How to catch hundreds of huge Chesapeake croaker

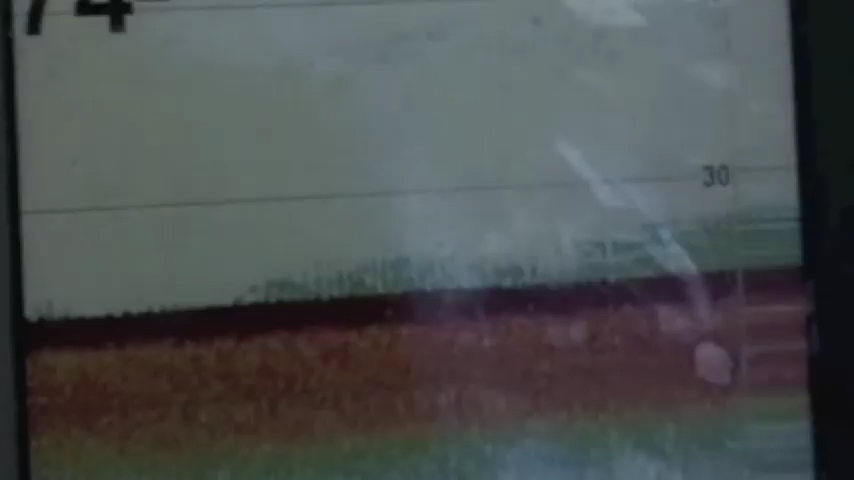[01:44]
About 37 foot deep right here on the hummingbird there.
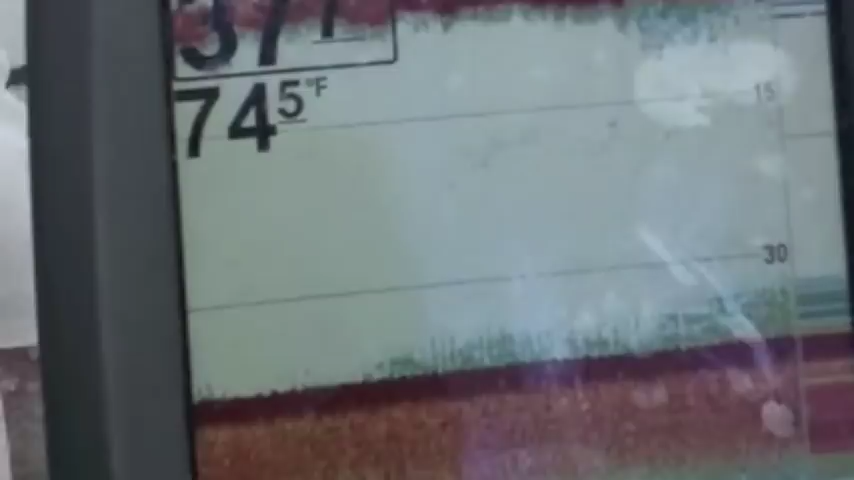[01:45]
Tides let down, so fishing right here around these bridge pilots. Awesome day fishing.